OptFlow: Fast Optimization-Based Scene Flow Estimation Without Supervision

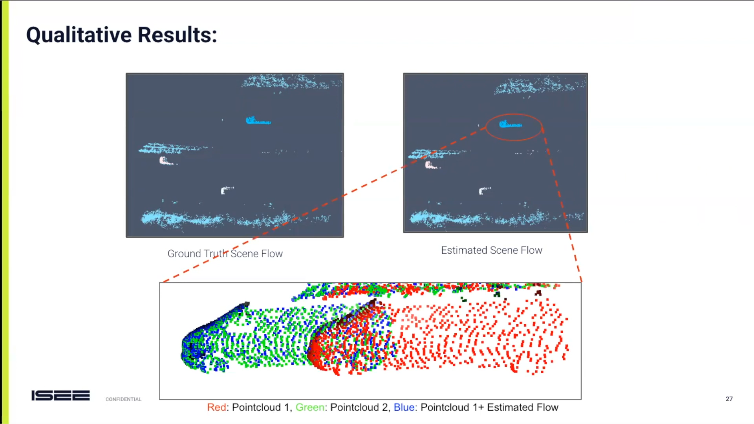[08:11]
We have additional visualizations demonstrating how
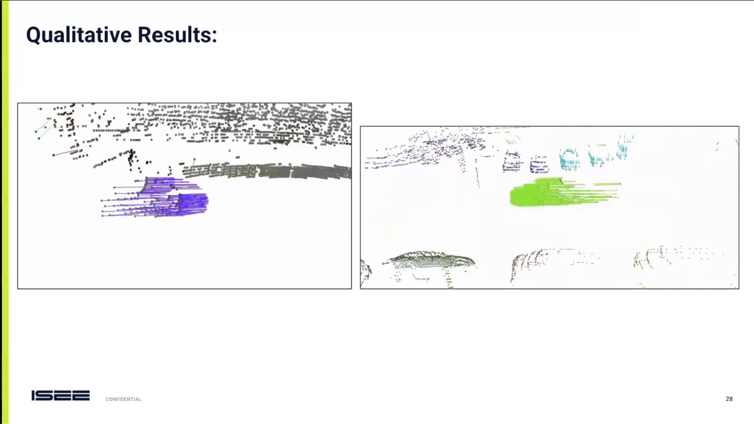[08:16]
our method accurately predicts flow vectors for each dynamic objects in a scene.
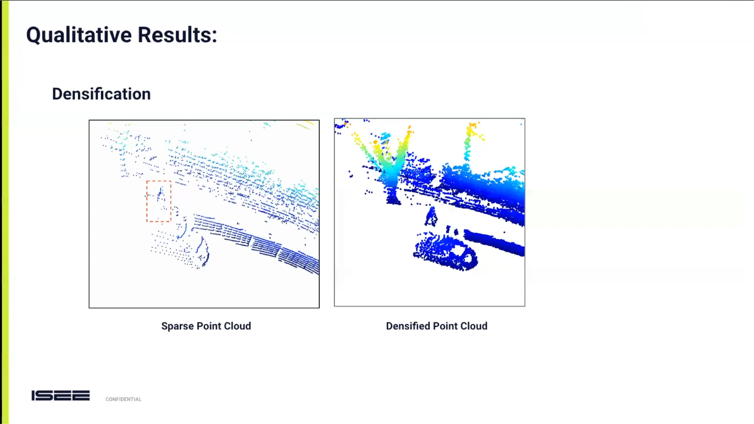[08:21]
Furthermore, our method can be employed to densify sparse point clouds. For instance, in this scene, a method not only densified the point cloud but also successfully processed a walking pedestrian,
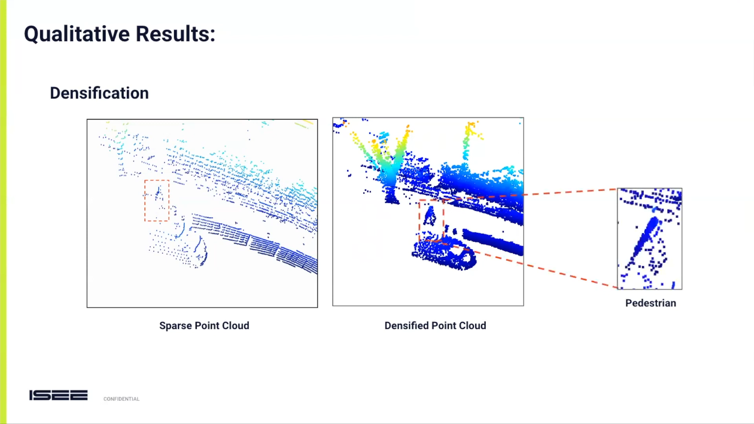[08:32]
a task that other scene flow methods struggle with. Another application of a method is in segmenting static versus dynamic points. Here, in this bird's eye view, we highlight how dynamic points are clustered and segmented. In the right, we can see a video sequence further illustrating this.
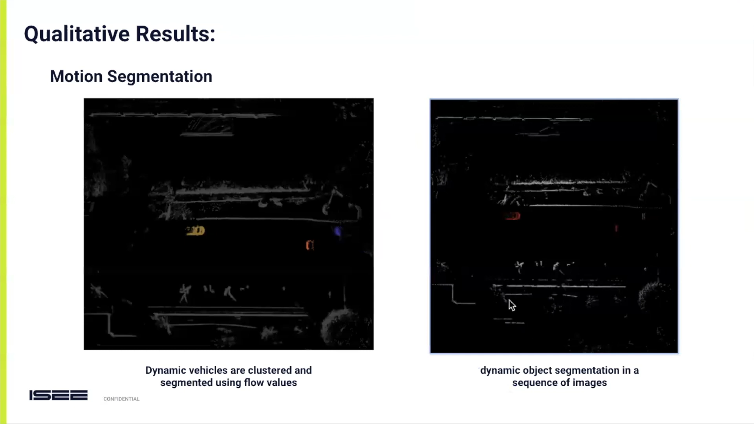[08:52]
Dynamic points distinctly marked in red.